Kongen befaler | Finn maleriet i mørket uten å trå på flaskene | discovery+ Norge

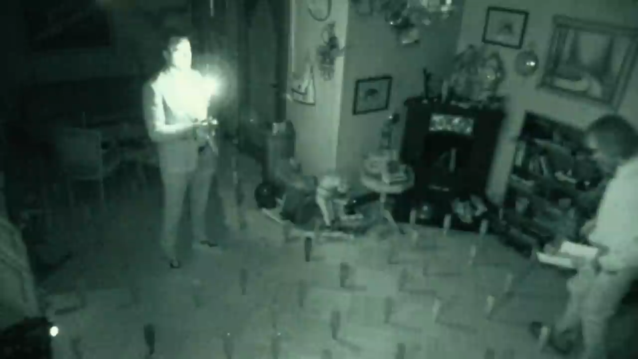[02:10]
Nei! Det er jo helt griso Jeg må få tak i en leiter Det tror jeg faktisk har vært lurt Er det en peis her inne da?
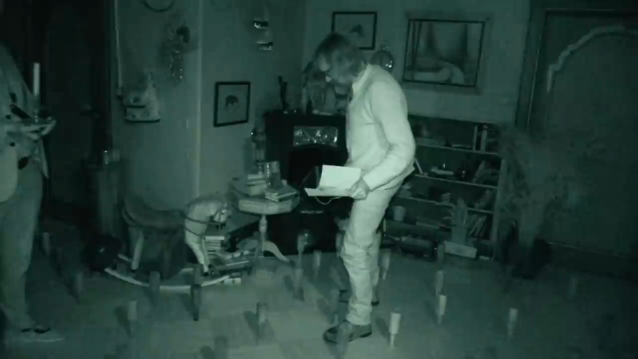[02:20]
Skal vi se... Det gikk bra Vet du at det er så mørkt?
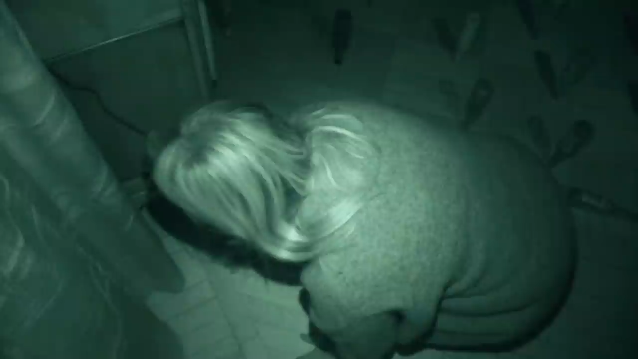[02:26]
Jeg tror aldri jeg har vært det så mørkt om noen gang Jeg skjønner ikke hvor jeg er en gang Nei...
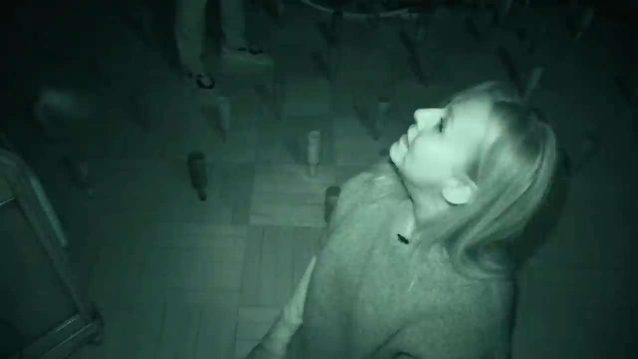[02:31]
Har du stått der du har stått hele tiden? Ja Du hadde et sånt lys... Kan jeg låne den, Ty? Låne den, ja Ja, det må bare gjøre Har du fyr?
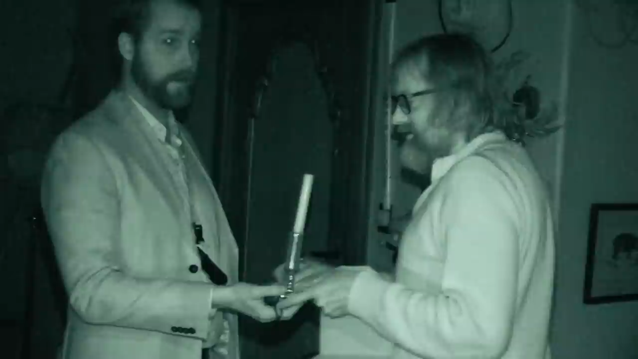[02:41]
Nei Åh, Gud! Jeg har funnet... Jeg har funnet...
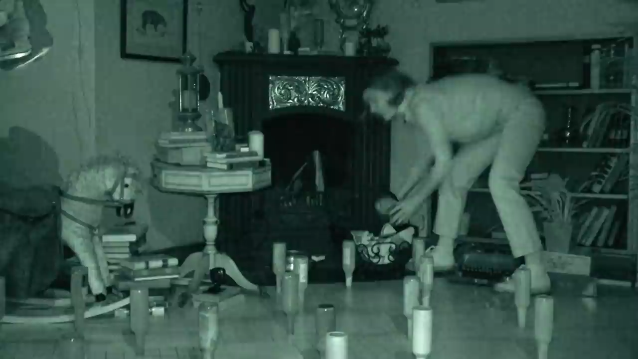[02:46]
Jeg har funnet fyrstykker! Jeg har funnet fyrstykker, Oli! Kan du snakke litt, Oli? Ja Du forandrer stilling? Nei, jeg står på samme sted Hei! Hei! Jeg tror jeg går igjennom, ja Ja Gjennom beina dine Ja, da kan... Er det bare å gå? Ja Oi, der var det flaske, ja Jeg har funnet fyrstykker! Se der da Herregud!
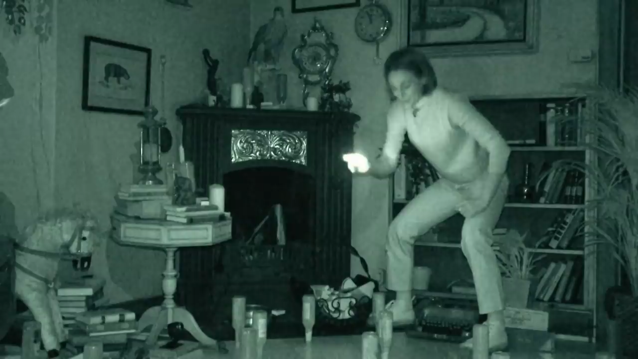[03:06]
Åh, dette var deilig!
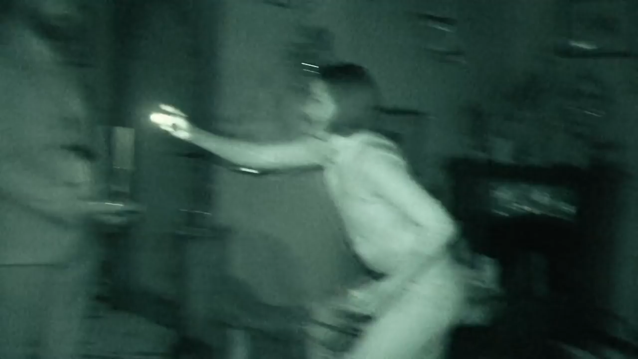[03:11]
Åh, jeg har funnet fyrstykker! Åh! Åh!
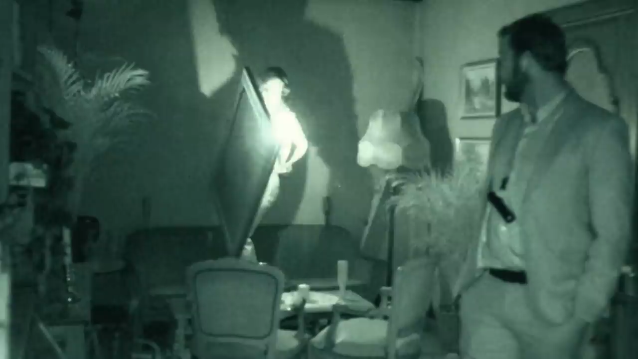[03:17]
Sånn! Sånn! Jeg prøver å huske hvor maleriet var Ja, så du finner ikke bildene?
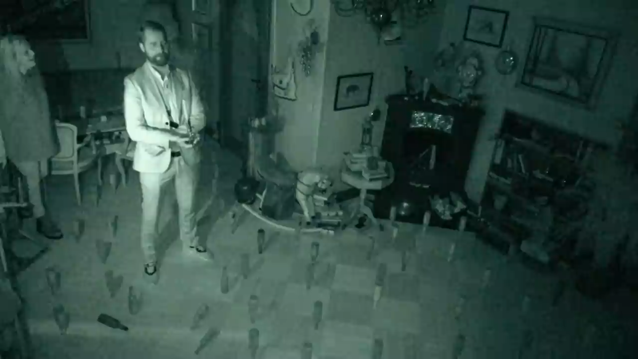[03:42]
Nei, jeg står og lover! Ja, men hvorfor er det en rock her da? Jeg har ikke sett at det er en rock her! Her er du! Hei! Og der er ryggen din! Yes! Og bildet hang jo bak deg!
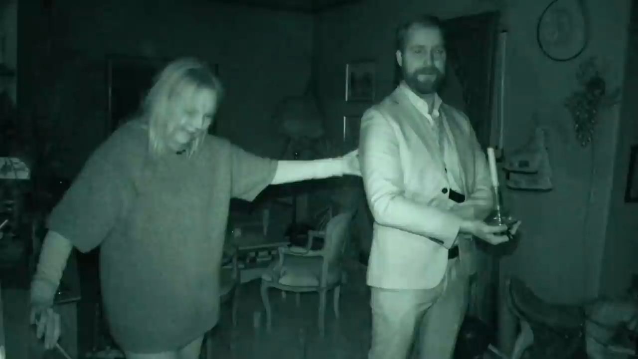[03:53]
Ja! Her har vi sofaen, ja! Da er det dette som er maleri da! Fant du det? Jeg fant maleri, ja! Bra! Her er det noen sak!
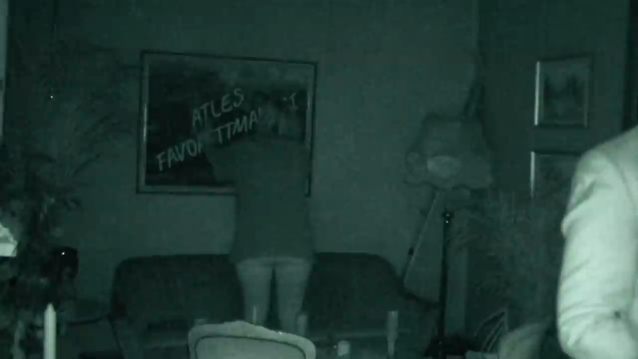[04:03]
Her er det et bilde, tror jeg! Ja! Stopp! Nå skjer det at jeg er helt fan i de flaskene! Sånn! Hei, hei, hei! Hei!
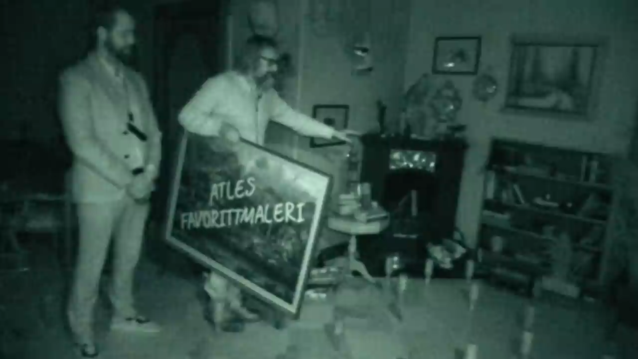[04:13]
Da synes jeg jeg husker at det var noen flasker foran deg Den der blant annet Og den Og så var det den